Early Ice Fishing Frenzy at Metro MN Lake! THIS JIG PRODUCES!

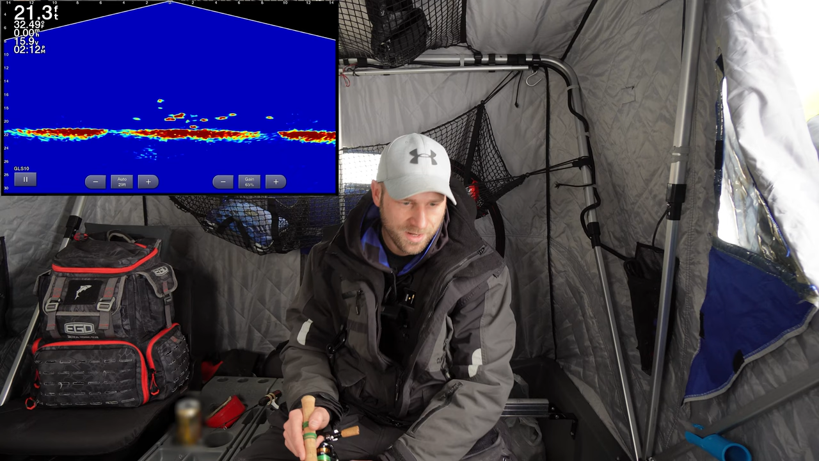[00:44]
oh i pulled it right out this is not they're small this is not a very delicate rod i forget about that wow you got a whole school of jesus this is the most i've seen the entire time